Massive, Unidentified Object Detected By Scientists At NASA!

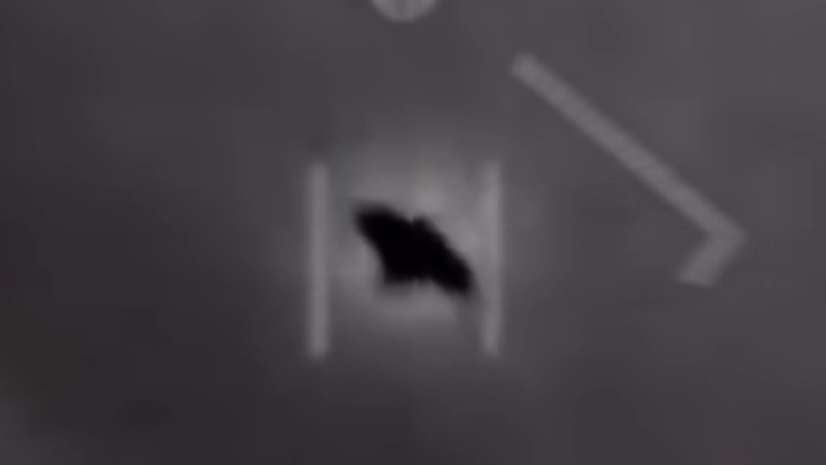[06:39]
Bray played a video recorded in July of 2019 off the coast of California from the destroyer USS Russell's deck,
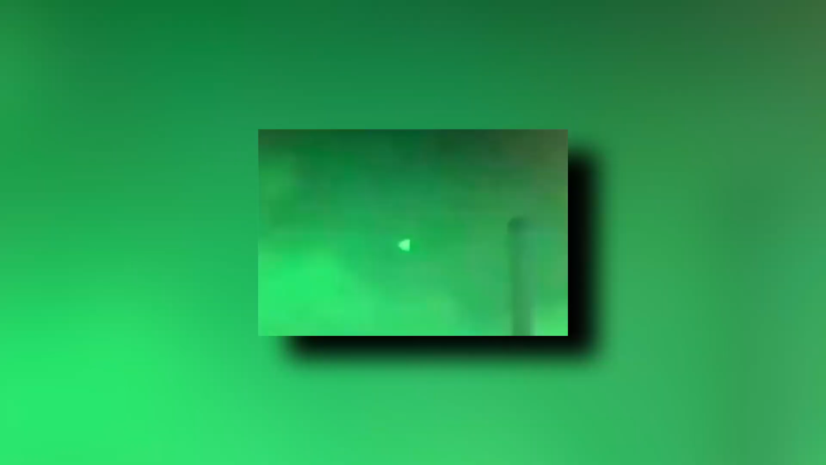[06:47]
The team didn't understand what they were seeing in the green night scope